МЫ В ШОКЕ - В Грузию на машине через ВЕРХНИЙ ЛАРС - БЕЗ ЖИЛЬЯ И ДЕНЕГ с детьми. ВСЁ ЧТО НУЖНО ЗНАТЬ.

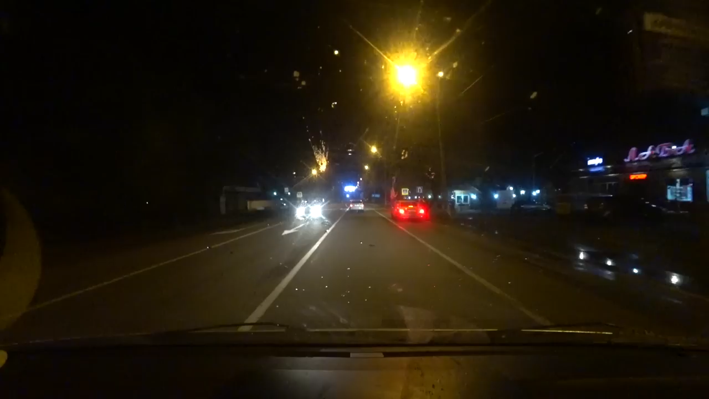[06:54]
Прямо ехать нам 25 километров. Здесь есть, я так понимаю, стояночки даже. Так, движение грузового транспорта через МАП в Ларс осуществляется по электронной очереди. Так, 17 градусов пишет, 17,5. Там, на Ларсе. Нормально, нормально еще. Моросит небольшой дождик. Дорога идет такая, что сплошная. Мы, получается, вот видите, прицепились за какой-то фурой.
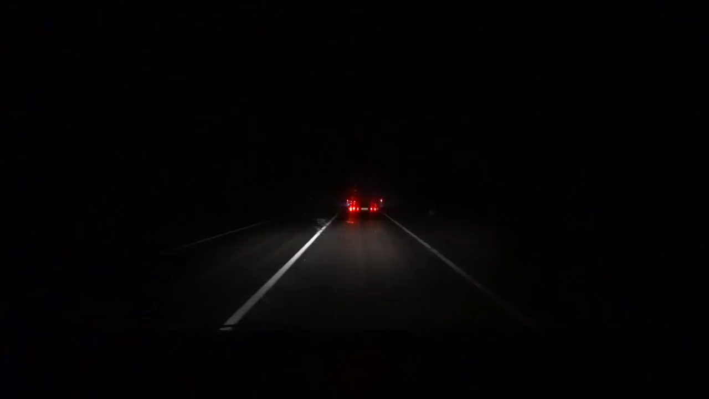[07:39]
Здесь, конечно, очень красиво, но, к сожалению, вот так вот ночью, видите? Завтра, значит, если все получится, нормально пройдем. Завтра проснемся с обалденным видом на высоте. Надеюсь, все получится. Смотрите, есть места, где включены фонари. Вот. Едем. Ехать там еще 19 километров, пишет. Ну, я так точку ткнул на КПП прям. Будет вам видно, не будет видно. Смотрите, слева, справа двигаемся в таком щели.
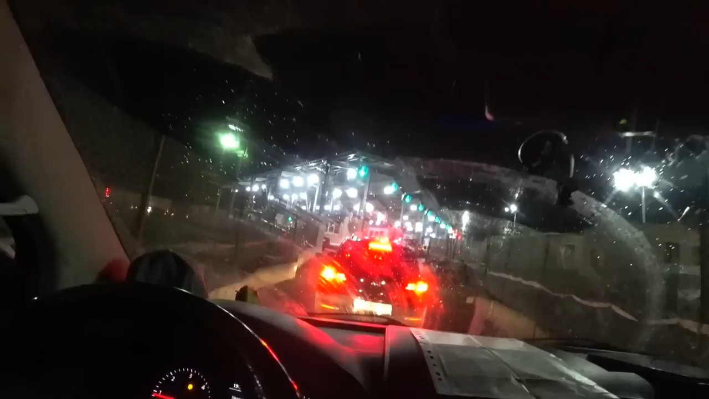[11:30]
Странно. Ну, смотрите, ребята. Короче, раз, два, три, четыре, пять, шесть, семь, восемь, девять, десять, 11 проходных. И перед нами в проходные, получается, вот две машины.
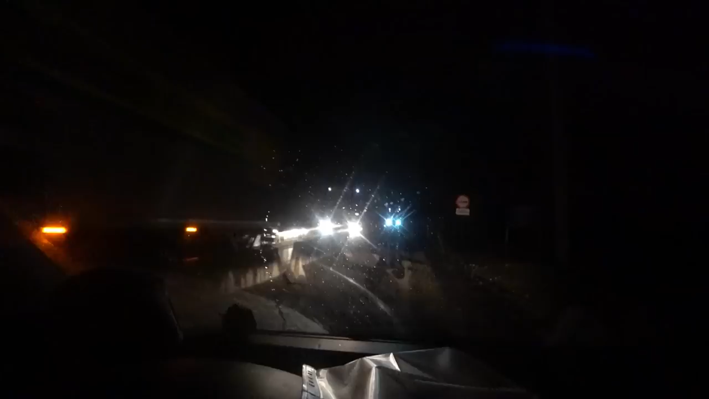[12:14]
перед вот деревухой, где мы будем спать, огромная яма на дороге, и люди пробили колесо. Поэтому надо будет быть внимательными. Да уж, слушайте, вообще непонятно что, непонятно как. Так, 3 километра, по-моему, нейтральная территория, и заезжаем в Грузию. Так, мы прошли, как бы вот, едем по нейтральной территории, и здесь встали. Встали в пробку, непонятно насколько, непонятно до когда. Засекем время, посмотрим.
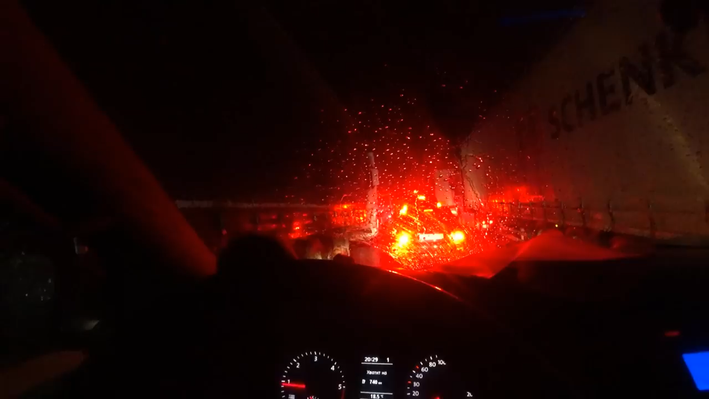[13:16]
Ой, 100, метров 30 может быть.
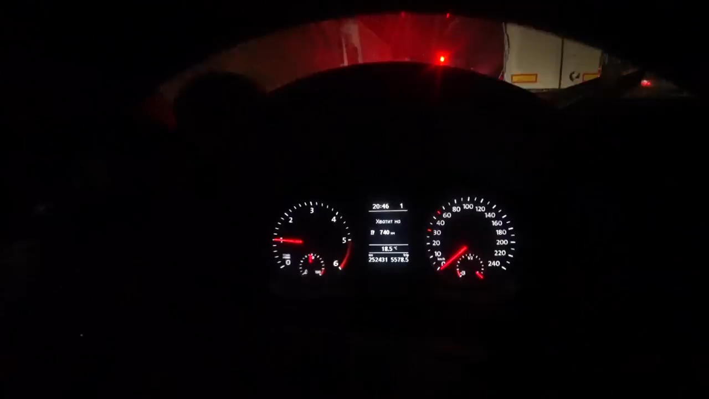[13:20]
Время 20:46. И мы снова начинаем двигаться. Не знаю, надолго, ненадолго. Трындец. Значит, надо так было русскую границу пройти настолько быстро, чтобы потом на нейтралке встрять вот так вот.
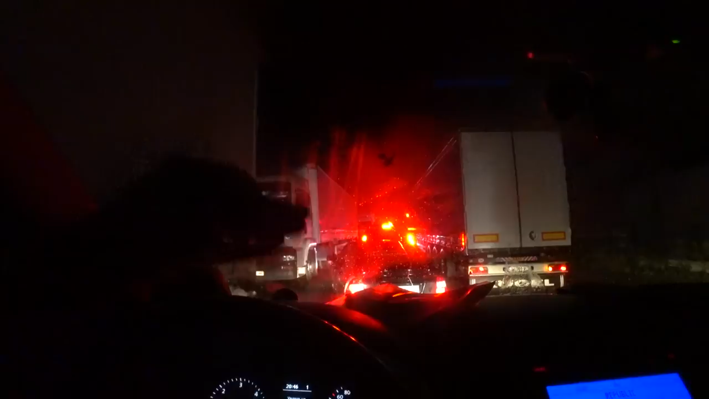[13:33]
У нас, короче, тут такая жуть.
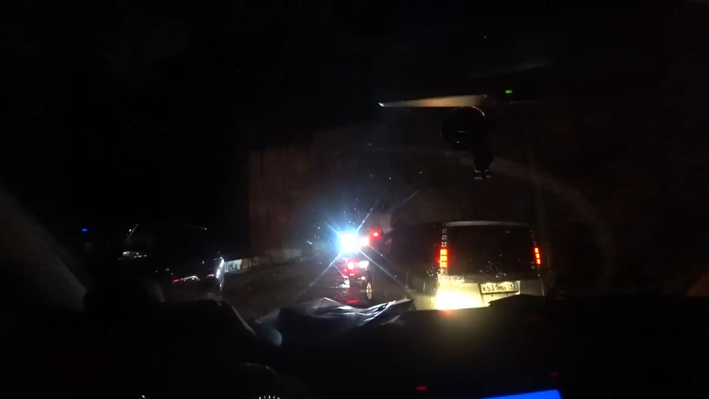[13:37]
Смотрите, заезжаем в туннель, и пробка дальше в туннеле.
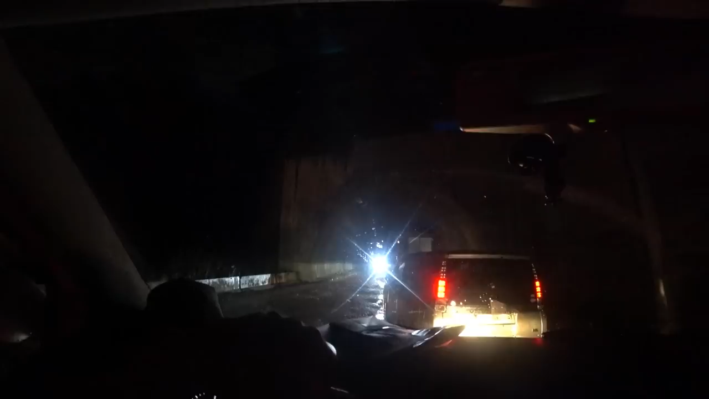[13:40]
Это, конечно, такая себе история. А сам по себе туннель, дорожное покрытие, оно разбито.
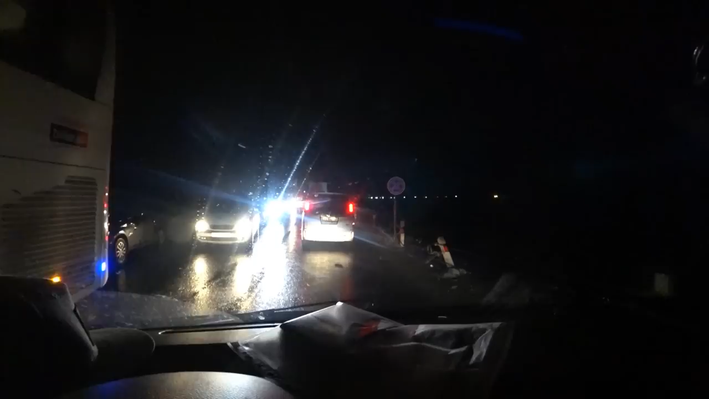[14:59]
Вот ты, получается, если ломаешься, тебе вот так вот прям в кювет, видите, белая стоит.
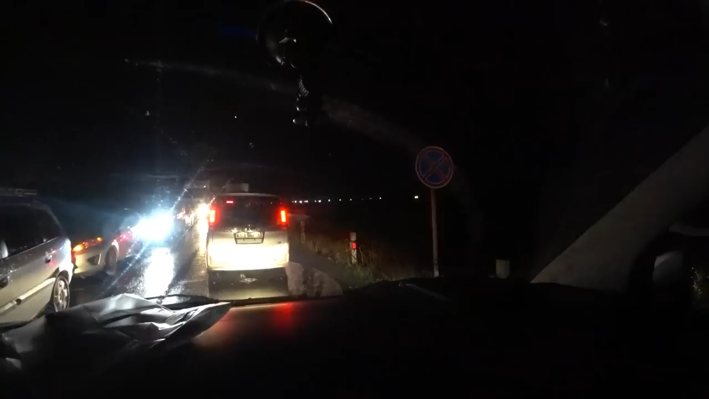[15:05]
Ну, похоже, мы поехали.
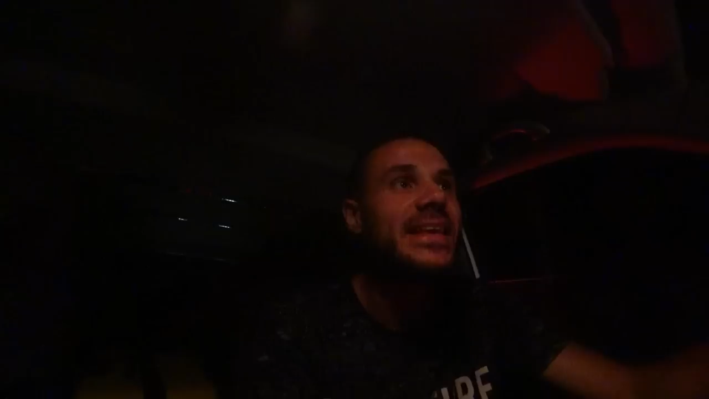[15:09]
Разэтовали там пробку. И вот, видите, вроде норм.
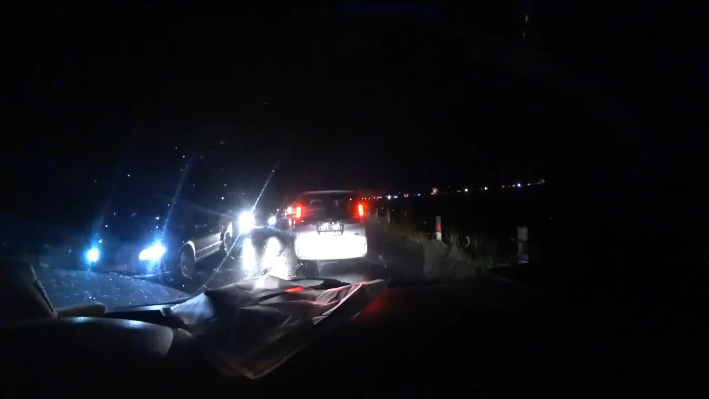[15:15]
Время 21:27. Час, получается, мы простояли. Мы снова заехали в туннель. Кстати, вот в Россию тоже поток достаточно приличный.
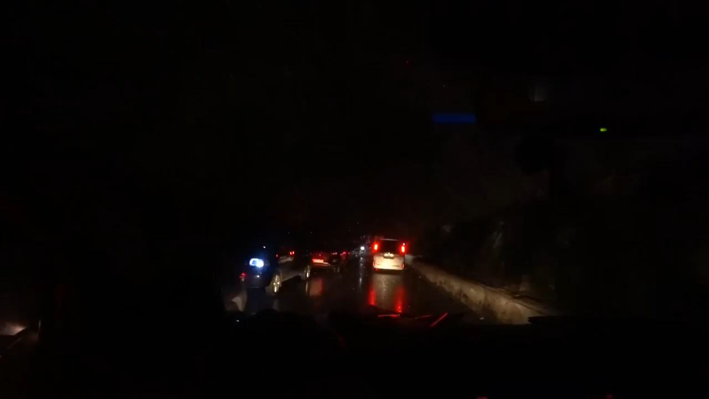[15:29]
Много транзитных машин, я так понимаю, это грузинские транзиты. Много автобусов. Вот фур, кстати, вот сколько сейчас едем, одни легковушки. Дамы и господа, мы подъезжаем на грузинскую границу. И вы только посмотрите, как красиво она выглядит.
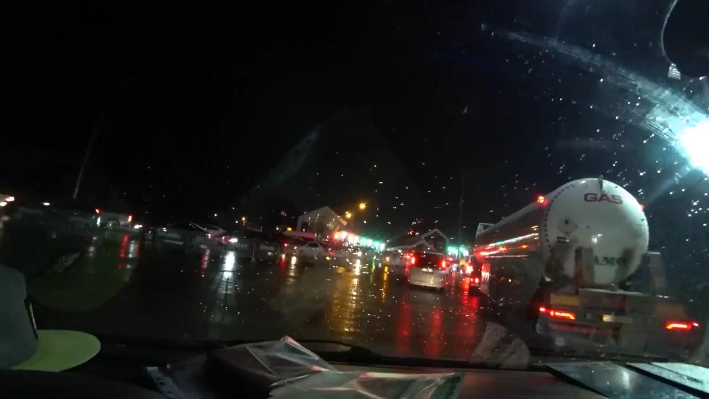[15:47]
Просто, я не знаю, небо и земля.
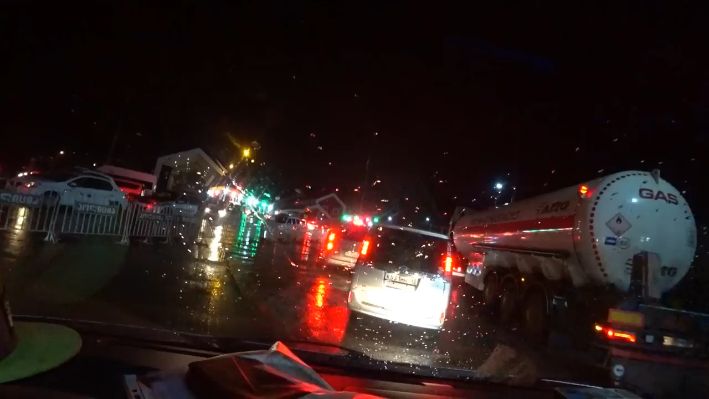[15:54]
Такие типа барн-турникеты, барн-хаусы. Прикольно вообще, слушайте. Короче, ребята, как совет, смотрите. Здесь две очереди, слева-справа.